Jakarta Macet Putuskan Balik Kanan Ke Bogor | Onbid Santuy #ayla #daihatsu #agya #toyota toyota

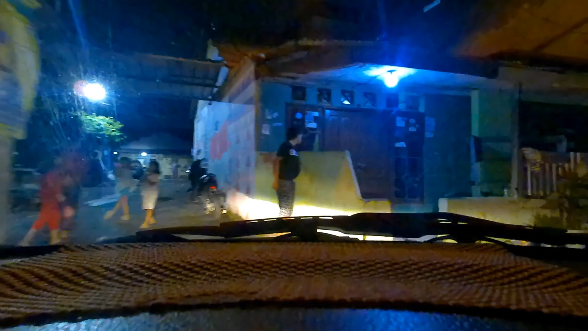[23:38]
Gak tahu sih tadi jalannya kecil man.
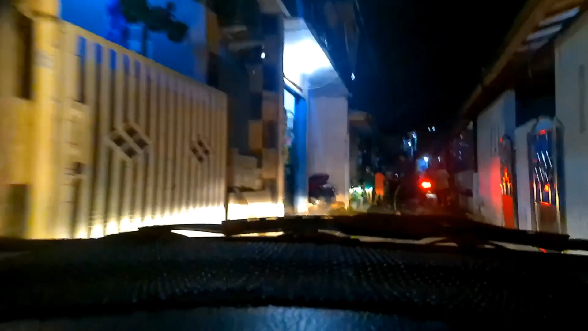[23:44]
Sampai lumayan tuh satu mobil selesain dulu deh.